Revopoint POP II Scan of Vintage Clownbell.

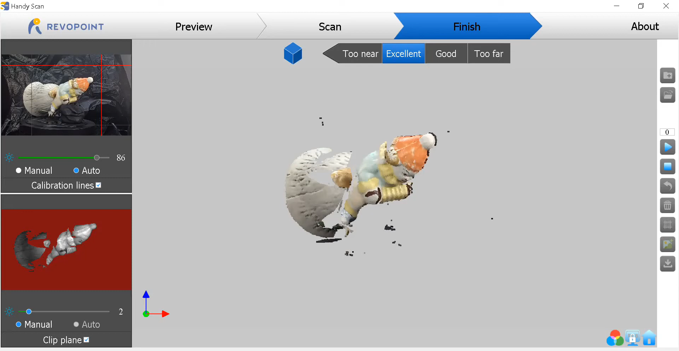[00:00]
Hello everyone. Welcome to my channel. I'm going to look at this clown bell. I call it a clown bell. It's a clown sitting on a bell, some kind of a Christmas decoration.
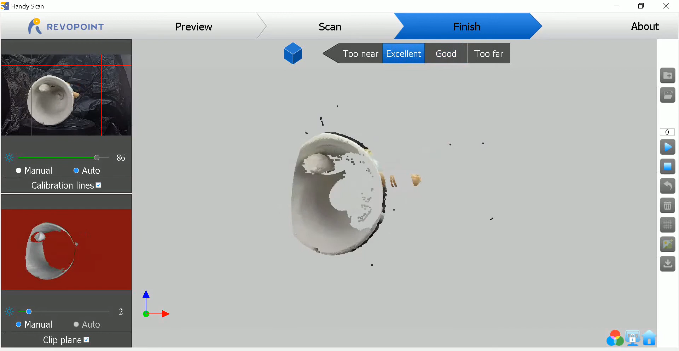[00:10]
It was in my dad's effects when I cleared out his house.
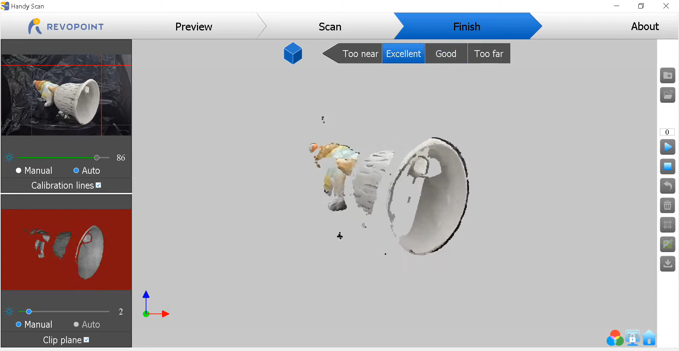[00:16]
When he died, it belonged undoubtedly to my step-mom. But it's an interesting little piece because it has
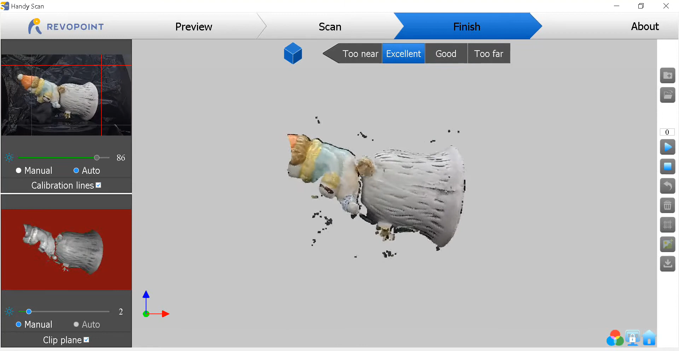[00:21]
some unique little features on it that make it easier to scan than some things that I've tried.
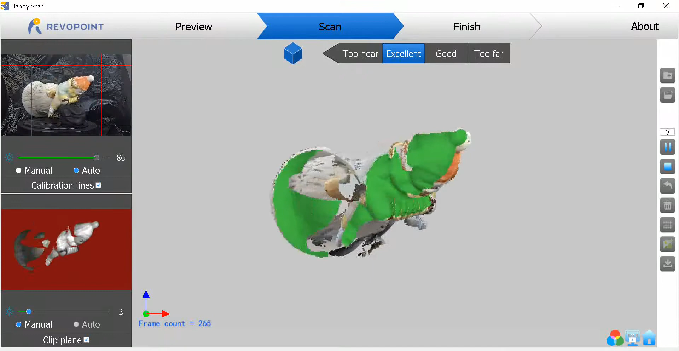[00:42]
And I've noticed a problem when I texture. If my lighting wasn't nice and consistent during the scans. Here I had to reposition the model. I like starting out with it tilted like that.
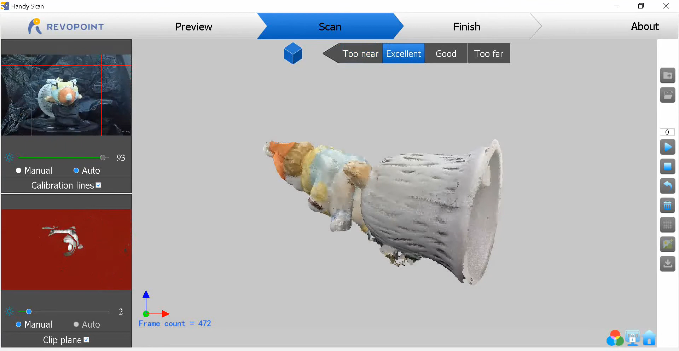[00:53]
I'll do front and back with it tilted this way.
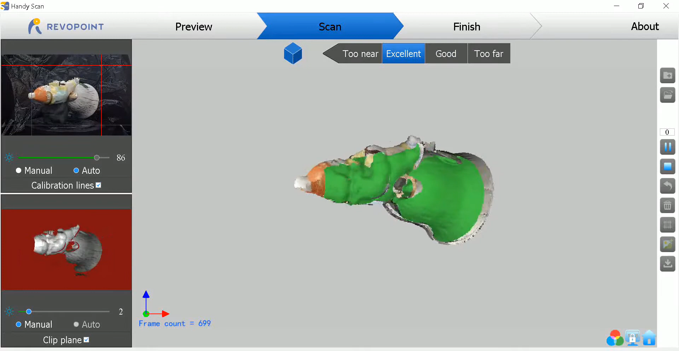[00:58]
That way I get a good foundation for unique features that it can track on.
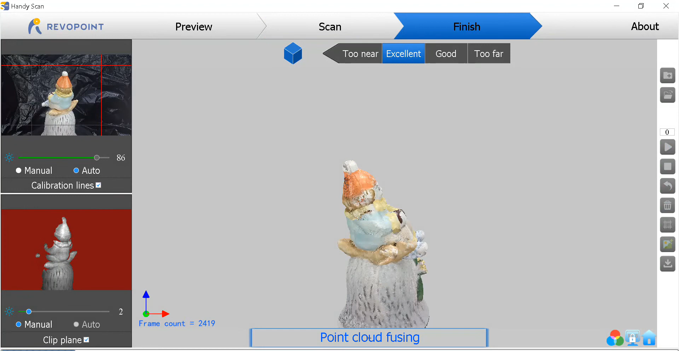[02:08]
Here we're fusing, then we'll mesh, and then we'll be done.